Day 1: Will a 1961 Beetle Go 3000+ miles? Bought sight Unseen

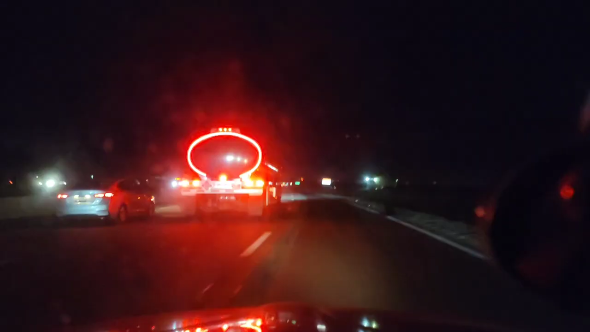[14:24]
Alright, we are back on 15 heading towards Barstow, California. Gassed up and it is dark out.
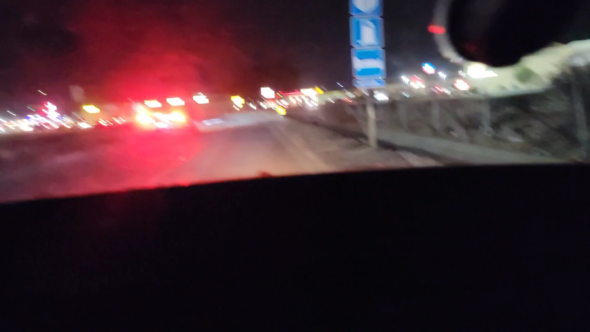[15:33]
So. Alright, I guess call mom and let her know we're going to this gas station up here. Okay. Alright, guys, so what that was is the
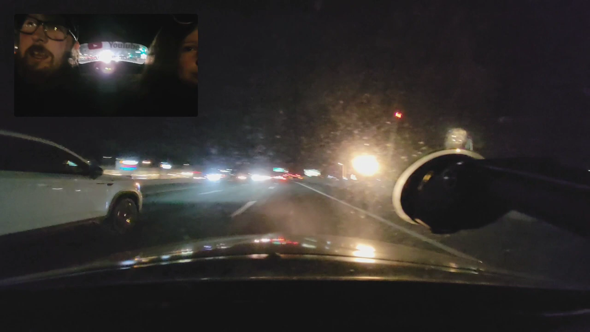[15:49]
speed cable was going into the back of the tack.